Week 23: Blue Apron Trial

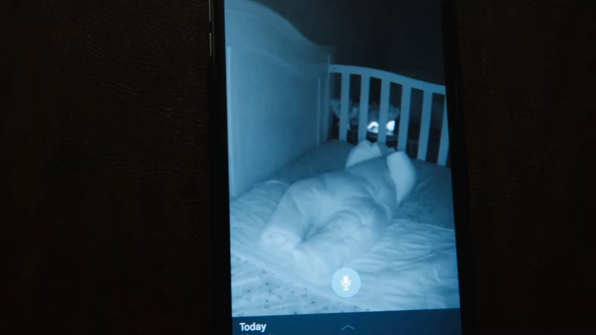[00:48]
Emmy's having a little bit of trouble putting herself down for a nap right now.
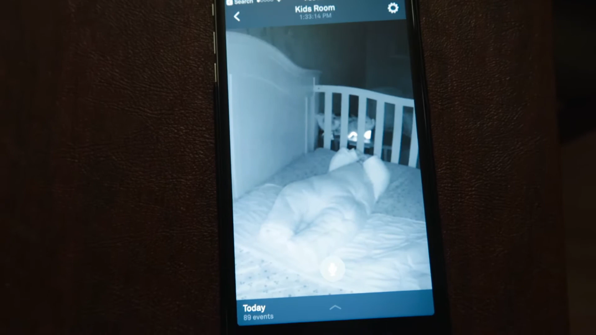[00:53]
It looks like she's suffocating herself though.